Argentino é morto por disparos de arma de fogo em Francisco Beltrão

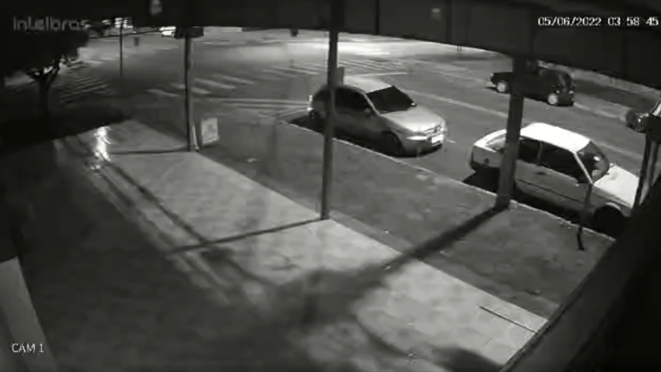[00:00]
As imagens flagradas por câmera de segurança na madrugada de domingo, por volta das 4 horas, mostram uma confusão na rua Mato Grosso, no bairro Vila Nova, em Francisco Beltrão. Infelizmente, a briga entre alguns homens terminou com um jovem de 24 anos morto por um disparo de arma de fogo. O SAMU foi acionado e constatou o óbito do homem de nacionalidade argentina. Informações dão conta que a vítima estaria em uma tabacaria,